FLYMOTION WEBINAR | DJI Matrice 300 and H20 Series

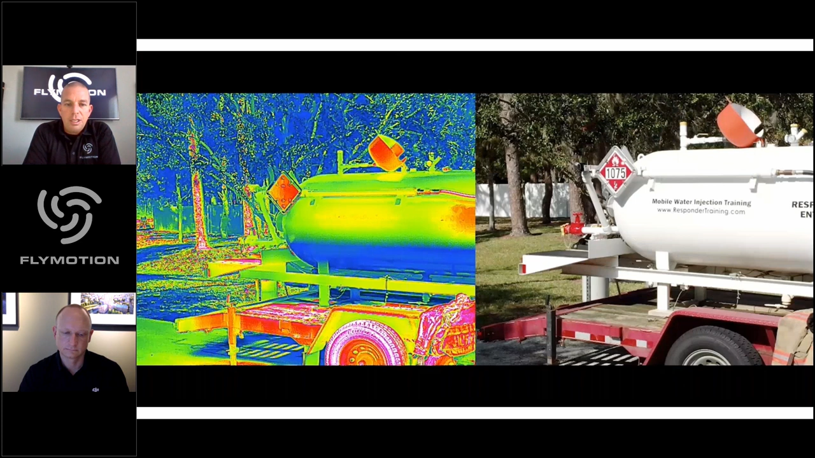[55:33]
there i'll kind of just show you um this is the thermal camera on this one which is really neat and as you can see i know that you know we don't have the msx feature on this system and we've been hearing some people ask about it
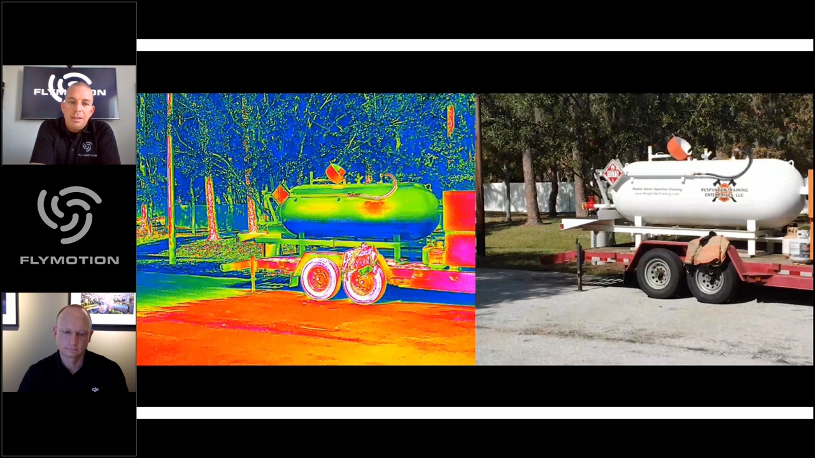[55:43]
but um we do have a side-by-side view that allows us to see the thermal and show the visible light simultaneously the the it's looking a
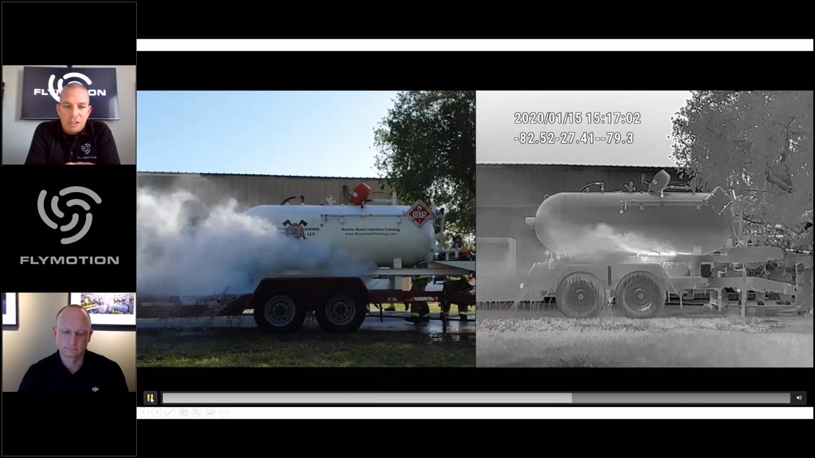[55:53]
little choppy on this as you guys are watching but i can tell you it's it's a high-res uh thermal imager um it's it's very very clean high refresh rate tons
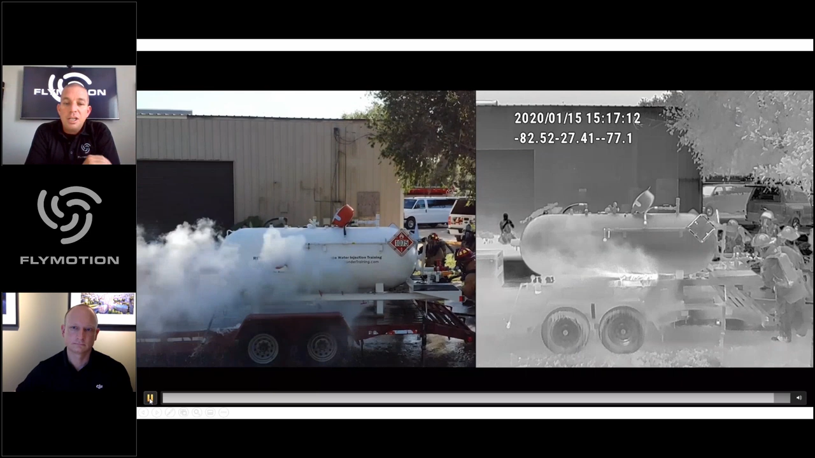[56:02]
of different pallets compared to previously um uh you know for
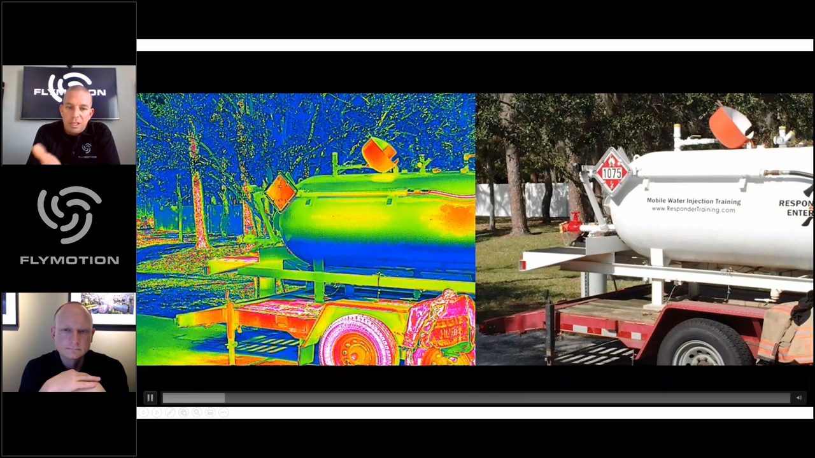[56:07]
us in the hazmat side it's pretty pretty solid stuff you can see there on that thermal you can see the liquid line on the propane so they worked with us for a couple days and we did some uh some videos and some filming and some testing